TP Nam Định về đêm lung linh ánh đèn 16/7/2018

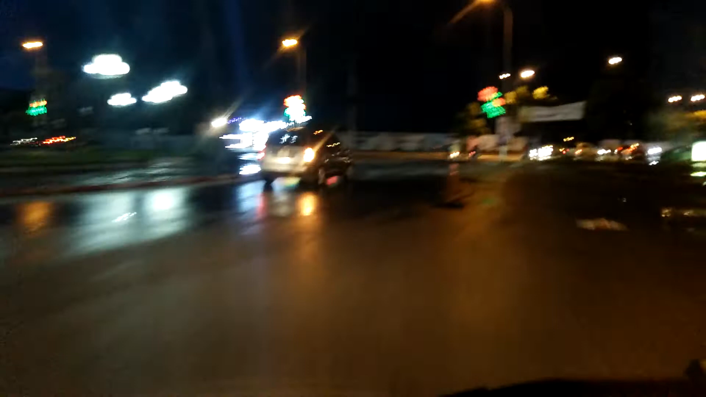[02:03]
Khỏi vòng xuyến vào phố Trần Hưng Đạo. 500m nữa rẽ trái.
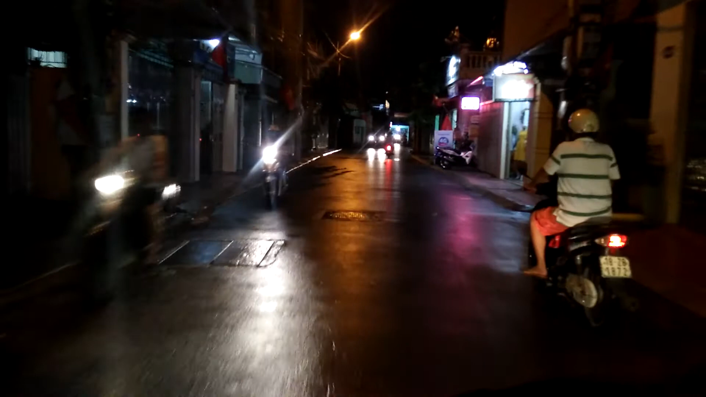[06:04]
Rẽ phải vào Trần Thái Tông, sau đó điểm đến của bạn nằm ở bên trái.